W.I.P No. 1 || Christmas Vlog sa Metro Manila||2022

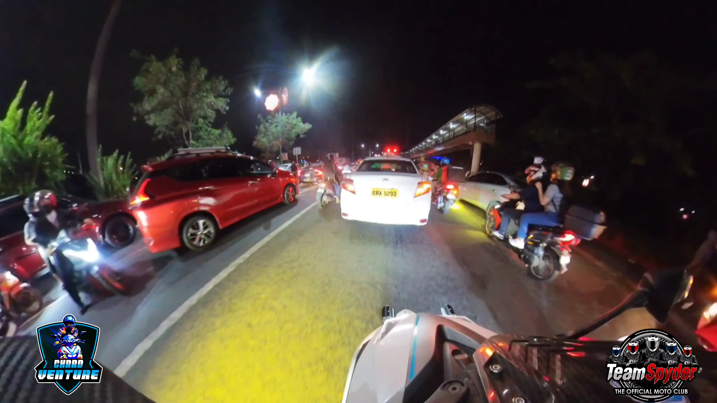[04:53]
Dito masasubukan mga pasensya nyo Sa traffic dito Simula pasay